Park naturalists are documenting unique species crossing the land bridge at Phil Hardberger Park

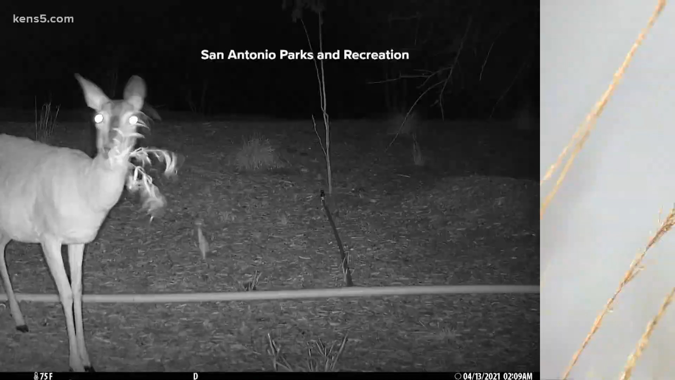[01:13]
Since last April cameras have captured 13 species taking
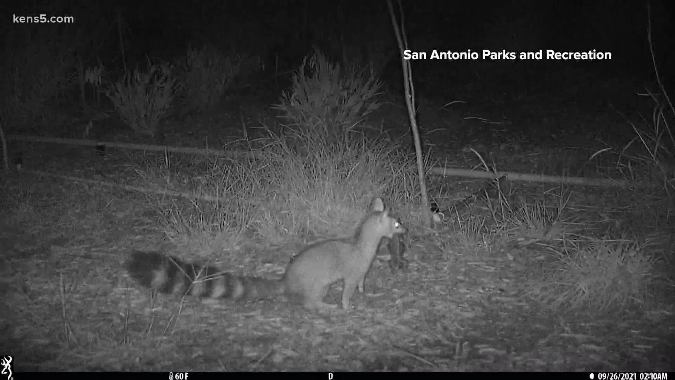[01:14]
hundreds of thousands of photos to get the right one eastern cottontail gray fox striped skunk.